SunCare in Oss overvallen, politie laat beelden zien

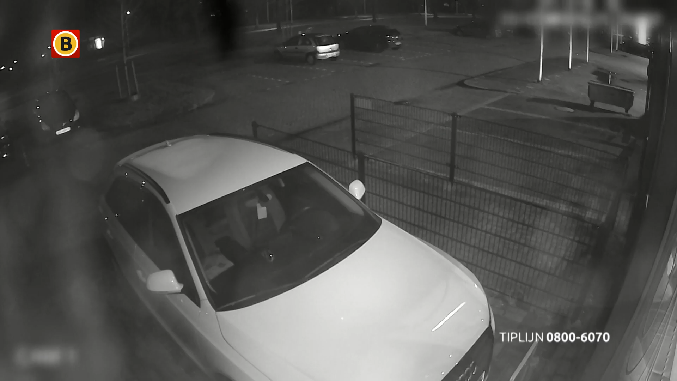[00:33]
Rond negen uur is er ineens beweging buiten voor het pand. Ik dacht dus dat het een klant was en toen dacht ik in mijn hoofd nog van he, maar ik zie geen hoofd.